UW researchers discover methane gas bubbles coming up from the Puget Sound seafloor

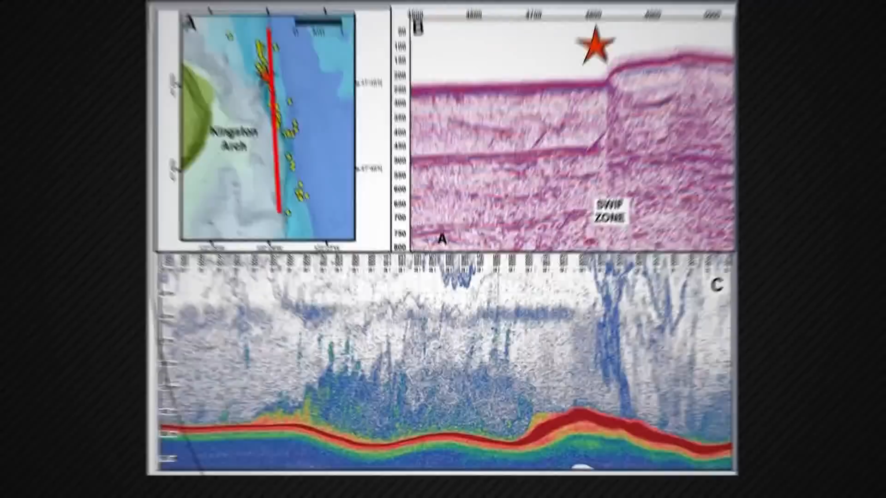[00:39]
And using scanning technology, this is what they look like. Plumes of them.